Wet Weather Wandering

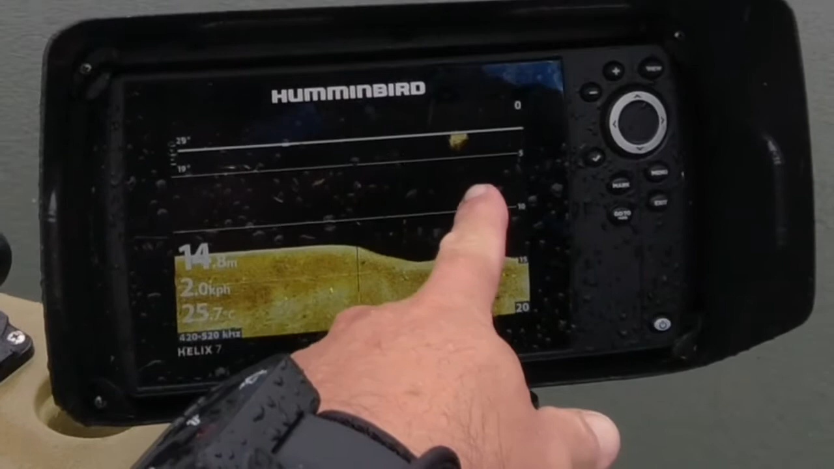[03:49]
On screen: depth 14.8 m, water 25.7°C
things like that on this sounder you can see you've got fish holding here here and here and here's bait not far from the surface around about under five meters so the fish are there they're holding and they're
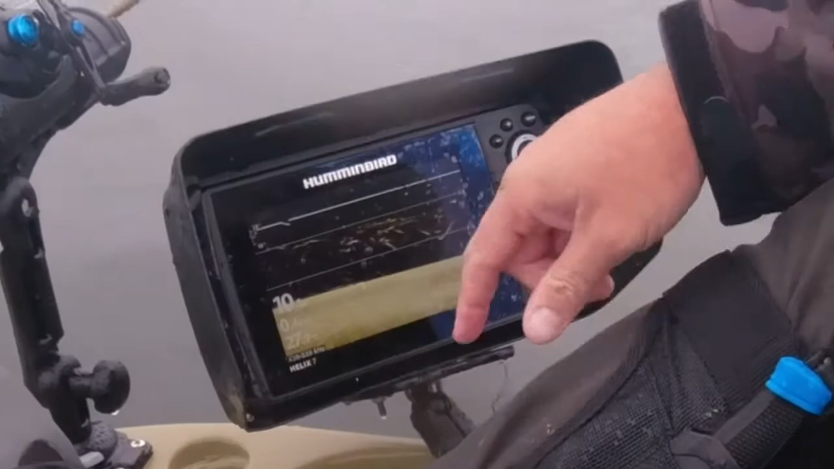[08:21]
interesting to see that they're holed up over this side